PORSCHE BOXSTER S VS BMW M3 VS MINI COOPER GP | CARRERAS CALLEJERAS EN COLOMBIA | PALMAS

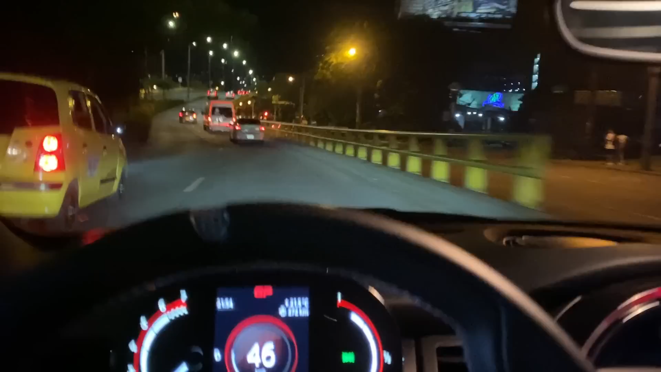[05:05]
O sea, muchachos, llegamos, ustedes la reconocen ya, a la bomba. Vamos a ver quién hay por ahí.
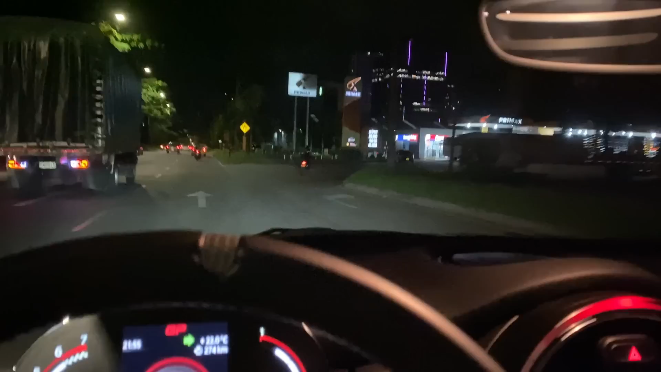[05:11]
La verdad, esto es completamente improvisado. No sé quiénes hayan por acá, no sé con quiénes vamos a subir.
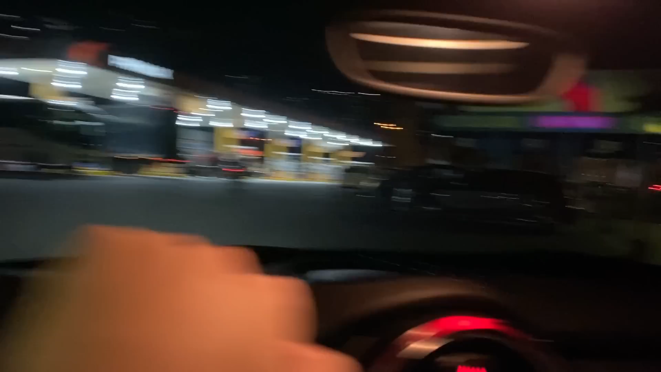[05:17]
A la de Dios vinimos hoy, a la de Dios. Por allá veo carritos bacanos, por acá veo gente parqueada que va a subir.
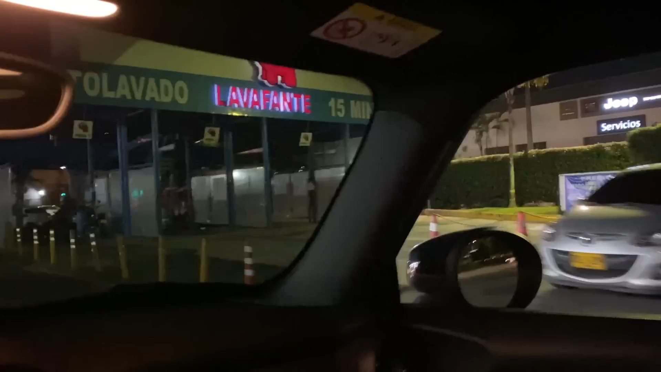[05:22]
Y a encontrarnos con ustedes, muchachos, para repartir las calquitas, para bautizar carritos.